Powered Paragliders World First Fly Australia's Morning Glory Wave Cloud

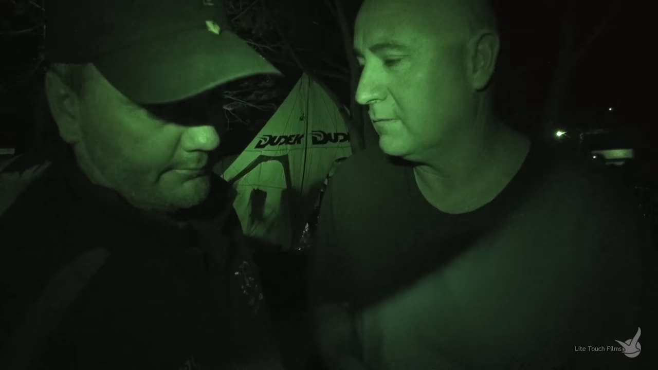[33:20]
So that was the campsite here, and it was still, and all of a sudden there was a bit of wind ripped through here, but now it's gone back still again.
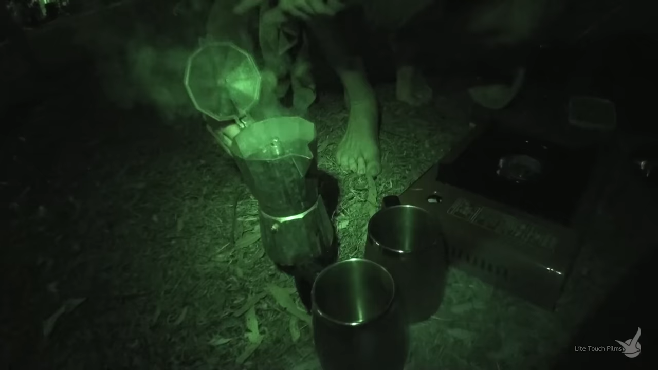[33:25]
Whew! What's going on? Well, just a normal usual morning chaos, making coffee.
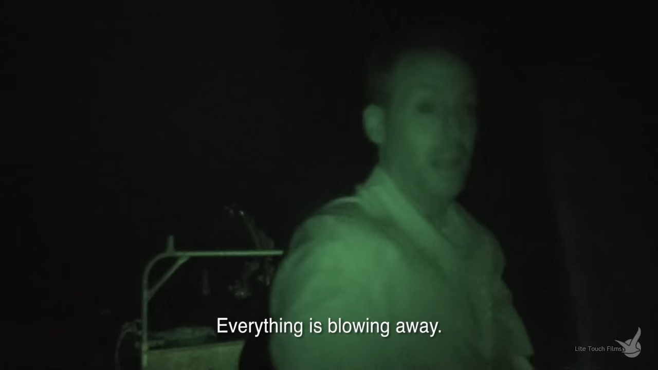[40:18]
Everything's flying away. That is a monster. Look at the size of it.
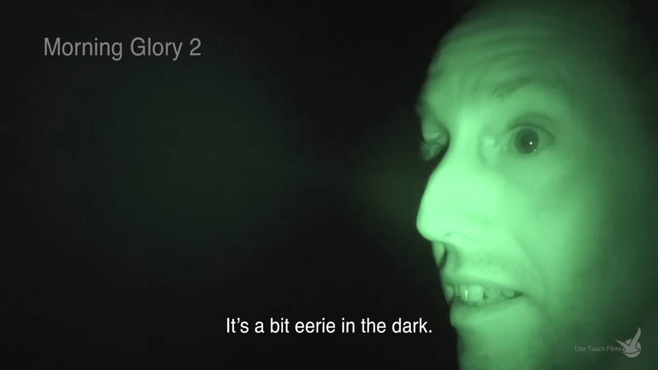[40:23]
It's a little bit eerie in the dark.